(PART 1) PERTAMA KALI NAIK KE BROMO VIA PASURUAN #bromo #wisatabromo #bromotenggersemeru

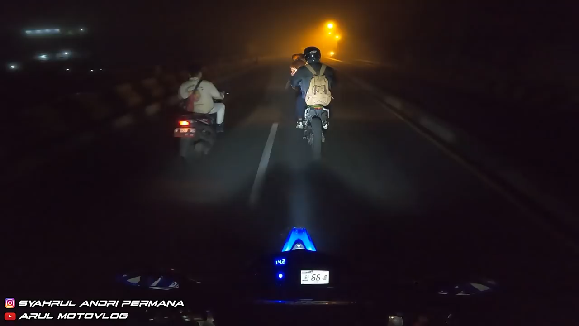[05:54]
Anjir kabut. Kabut parah ini mah. Panjang sampai sana.
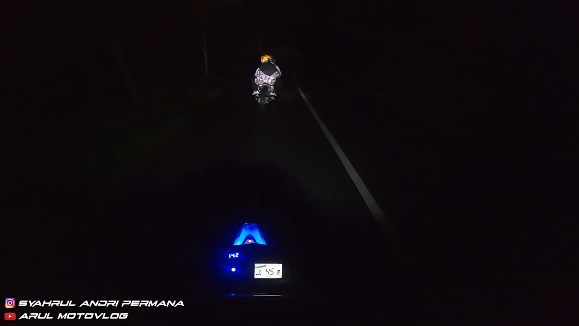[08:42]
Kabut anjir. Sama gelap kabut lagi. Enggak kelihatan apa-apa ini. Emang benar hutan ini, Mas.